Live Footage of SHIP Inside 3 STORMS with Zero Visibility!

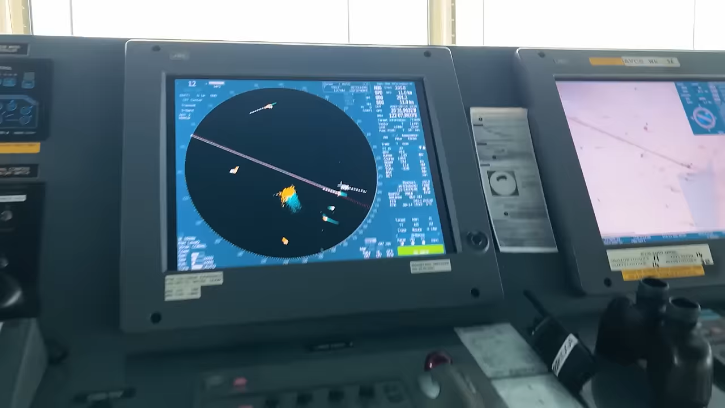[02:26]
Our speed is around 11 knots. Many vessels have stopped.
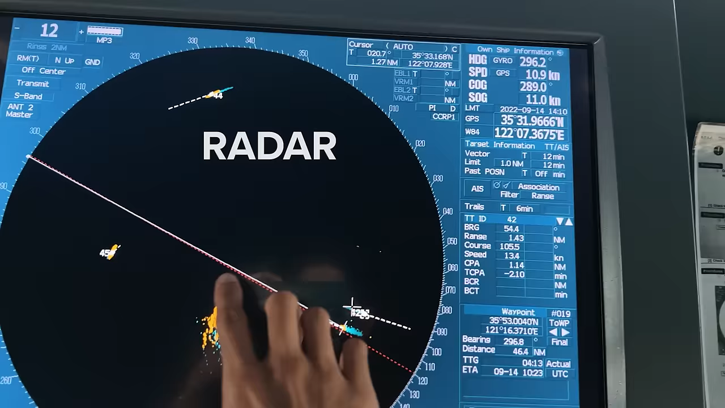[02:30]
As you see, this guy has stopped. Some are going to Korea.
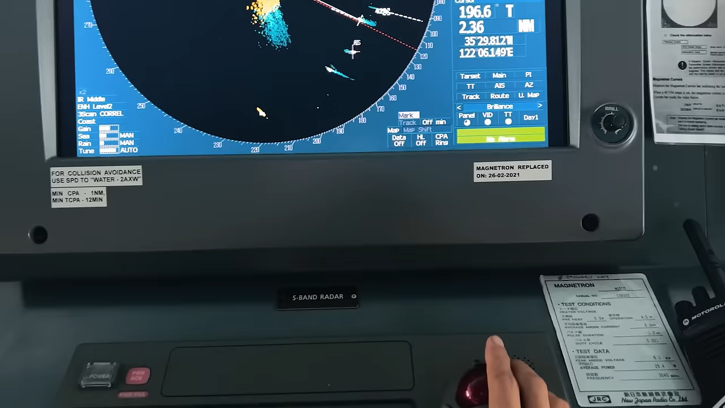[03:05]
2.5 nautical miles, and it is really, you know, misty and blurry.
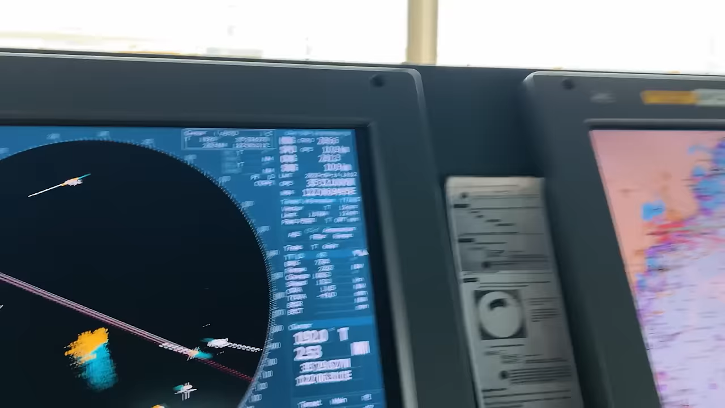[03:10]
So we have started our restricted visibility checklist. I'm just going to show you what all we cover in that.
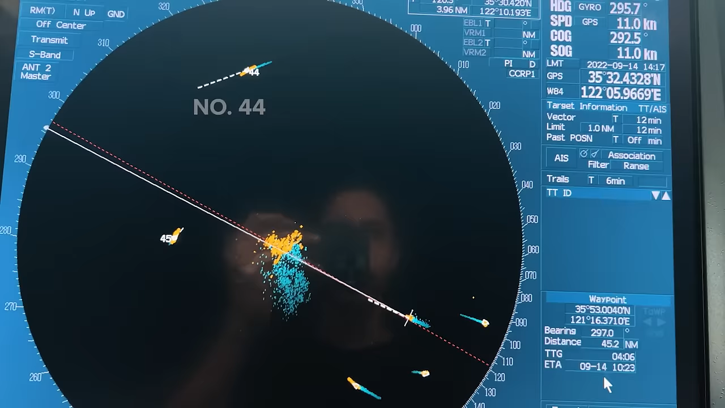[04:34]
suppose this number 44 is, we are, okay, so it's going to pass more than 11 miles CPA, so it's not a risk of collision.
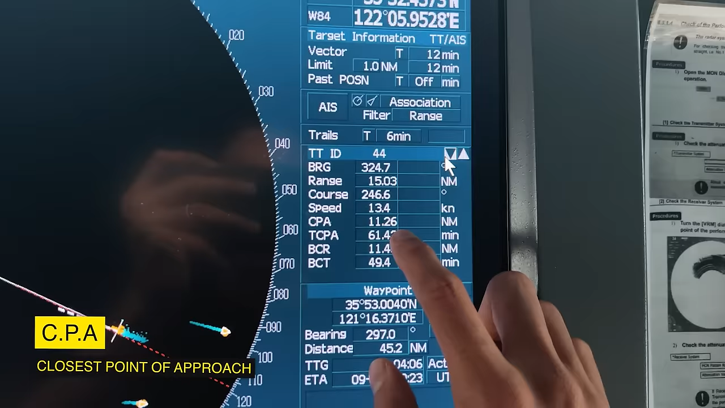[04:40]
With 45, if we see the CPA,
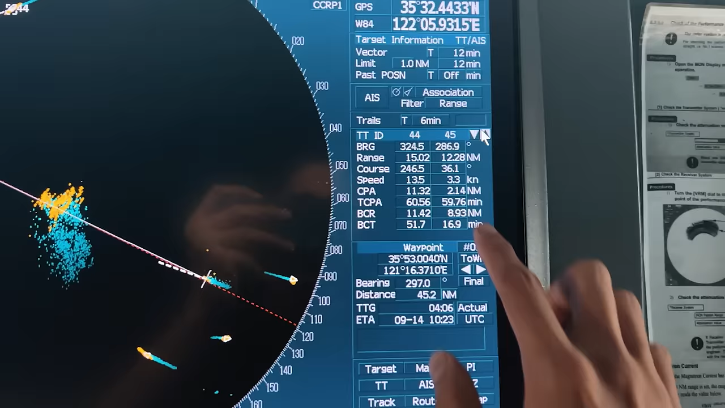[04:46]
more than two nautical miles, so we are all good.
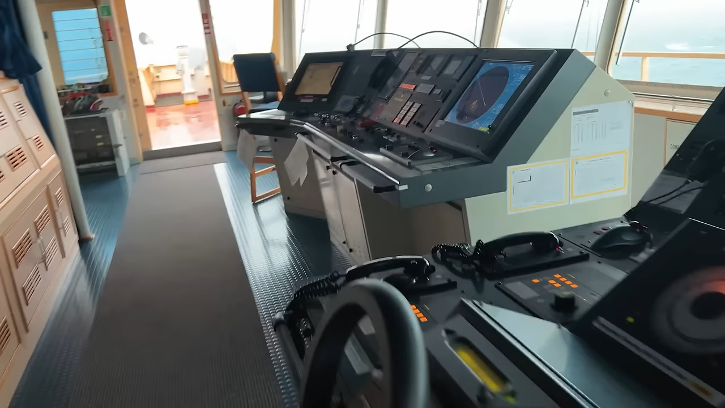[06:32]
Same thing for this X band radar. You see, there are two blind spots.